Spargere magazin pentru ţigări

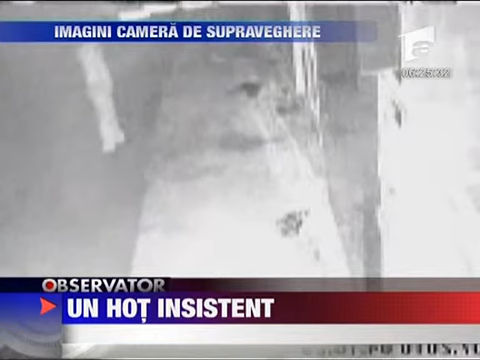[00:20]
Pe imaginile surprinse de cameră de supravegheare se observă cum individul sparge copiatră geamul de la intrarea în magazin și se strecoară înăuntru. Nu s-a gândit însă și la faptul că există și un sistem de alarmă. Alertat, proprietarul a mers imediat să vadă ce se întâmplă.